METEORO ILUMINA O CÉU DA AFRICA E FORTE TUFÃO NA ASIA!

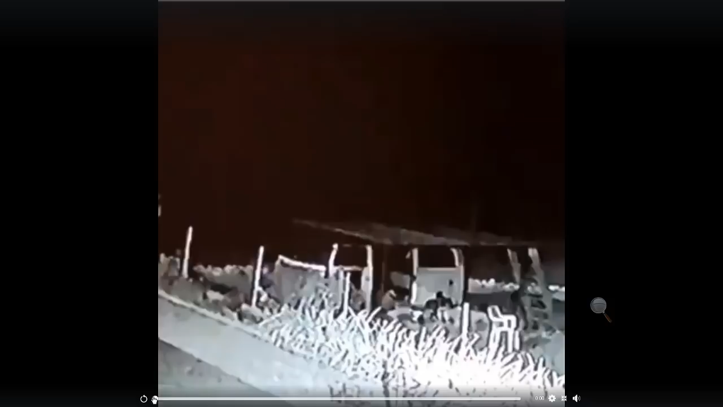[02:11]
Parece que caiu em cima de uma montanha. Tinha bem a montanha.
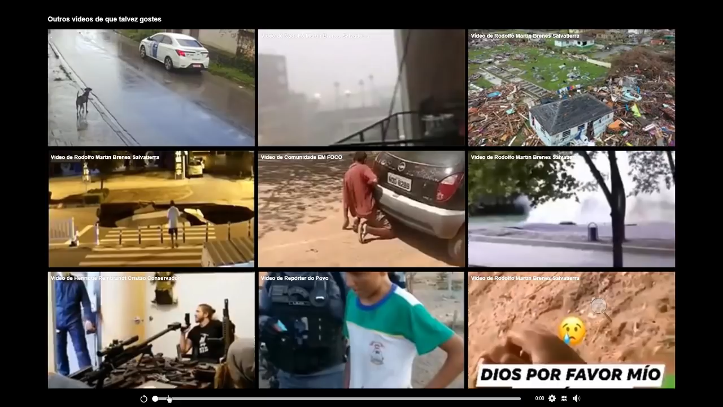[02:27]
O fato ocorreu na África do Sul, Rönnesburg.
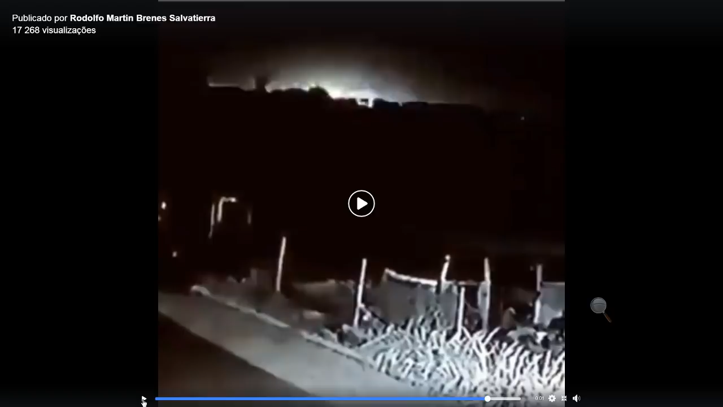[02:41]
Um brilho muito intenso e vira dia por lá. Lembrando que vários foram vistos pelo mundo.